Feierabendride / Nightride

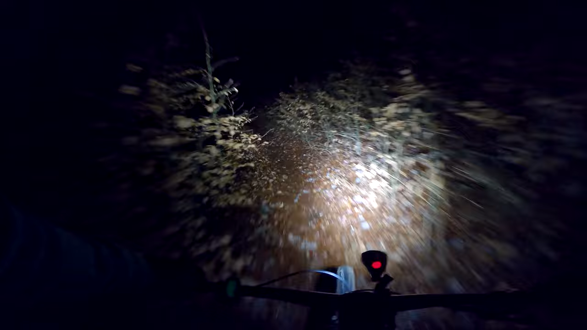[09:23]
Immer wieder so krass, wie die Lämpscher einfach die Unebenheiten klappbügeln.